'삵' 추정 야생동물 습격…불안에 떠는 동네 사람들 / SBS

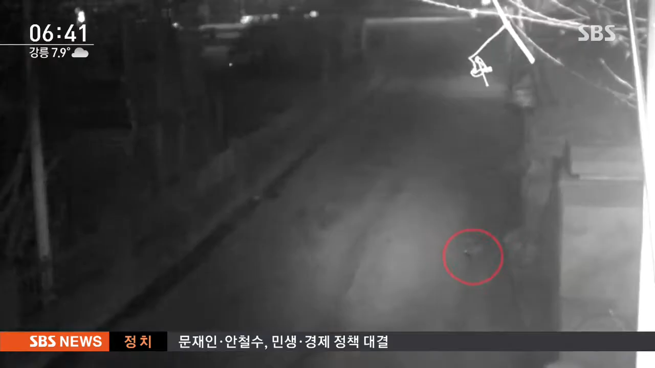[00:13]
시골마을 밤길에 고양이보다 조금 커 보이는 동물 한 마리가 어슬렁거립니다. 이 동물은 곧 CCTV 화면에서 사라집니다. 이어 CCTV에 포착된 한 쌍의 남녀, 여성은 다리가 불편해 보입니다.
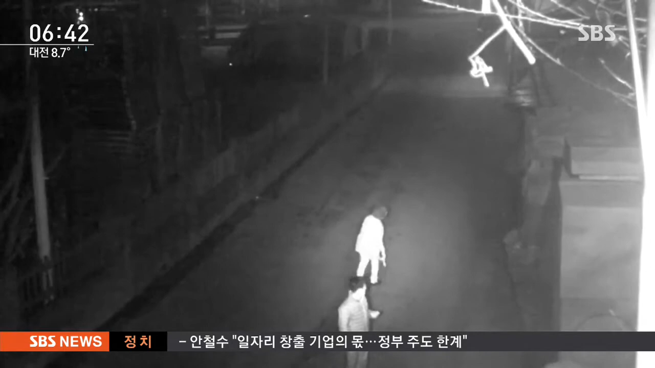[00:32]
남성이 동물이 사라진 쪽을 계속 살펴보고 비틀거리며 걷던 이 여성은 잠시 뒤 구급차에 실려갑니다. 지난 6일 밤 10시 반쯤 남양주시 시골마을길에서 정체모를 야생동물이 나타나 길 가던 60대 여성을 공격한 겁니다.